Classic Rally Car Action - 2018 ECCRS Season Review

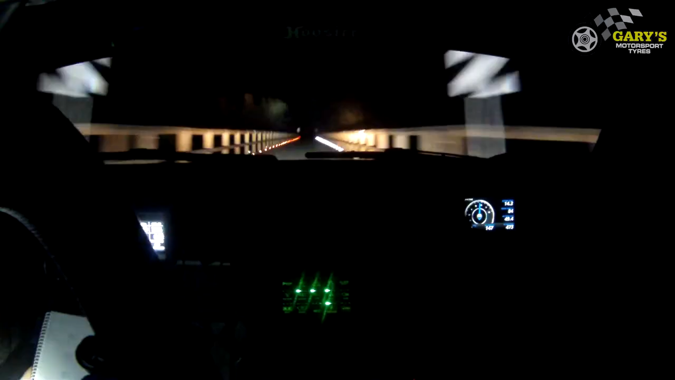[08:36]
They were on pace notes and finished third outright, but the exit off this bridge in the ninth stage could have seen a very different result.